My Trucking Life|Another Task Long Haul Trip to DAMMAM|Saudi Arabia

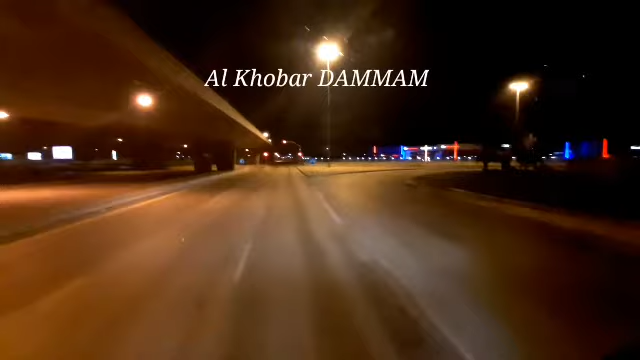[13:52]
Malapit na tayo sa poultry depot. Yung ano, yung nasa kanan na GEC motor sa likod dyan, yun yung sa Almaray full 3D po, dyan ako mag-deliver.